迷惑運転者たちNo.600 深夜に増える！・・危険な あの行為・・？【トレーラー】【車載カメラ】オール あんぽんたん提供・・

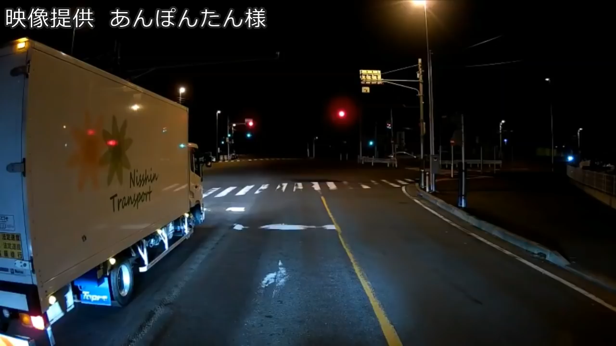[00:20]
閉じるか。じゃあ見逃してあげるよ。あ、ごめん、カメラ映っちゃった。残念。 松屋に試しあり、ガード手をすることや、ガード手さあ言うと。
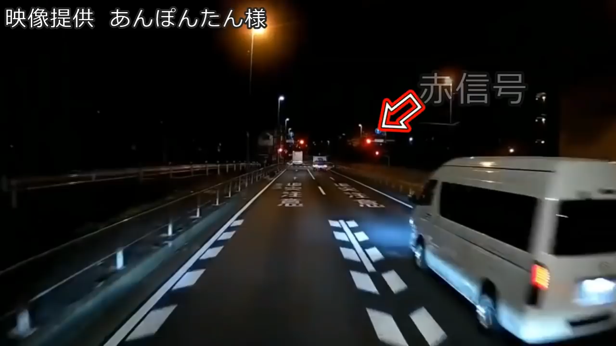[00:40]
あかあかあかあかあか。ああ、ハイエースか。さあ見逃してやろう。いや、残念、カメラ映ってんだよね。 印は登る朝日とよ、赤は取り来る弾丸に。
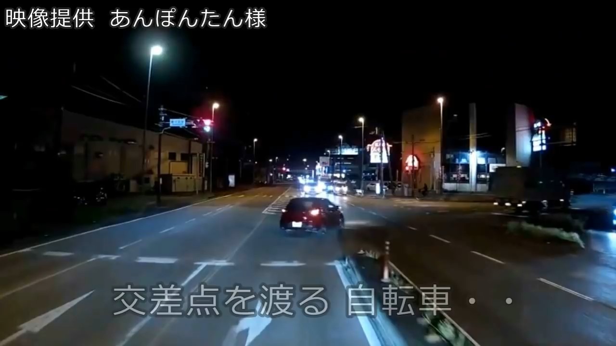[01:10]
おいおい、赤信号だ。おい、何やってんだいつ。自転車行きそうだったな。右折じゃないの。